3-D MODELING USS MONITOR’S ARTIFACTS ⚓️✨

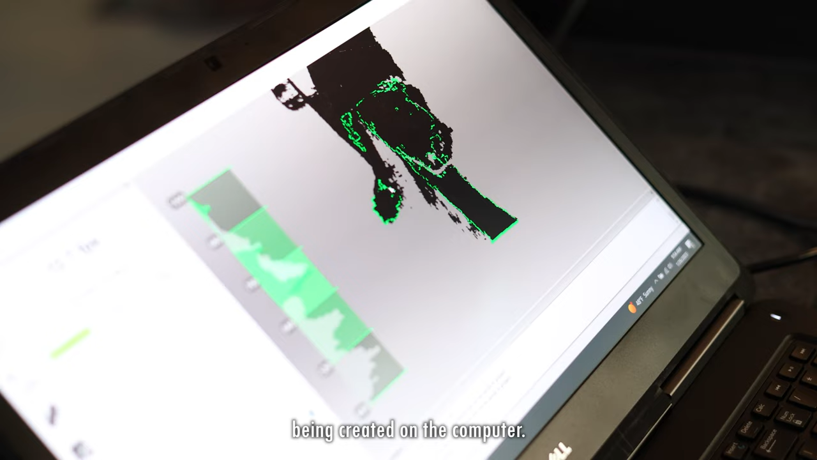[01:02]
and then the software stitches all those pictures together, creating a 3D model.